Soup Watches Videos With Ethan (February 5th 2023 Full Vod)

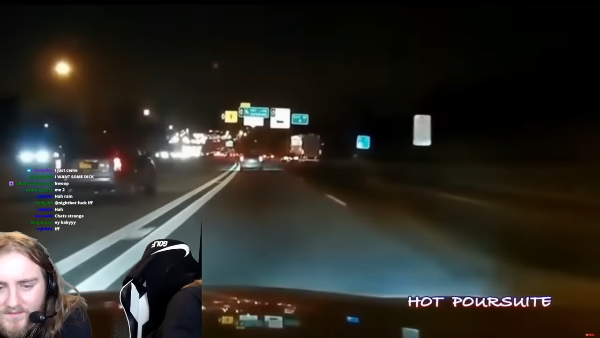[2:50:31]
That last one, he just got out of the car so fast and the cop just did not even react. I believe you.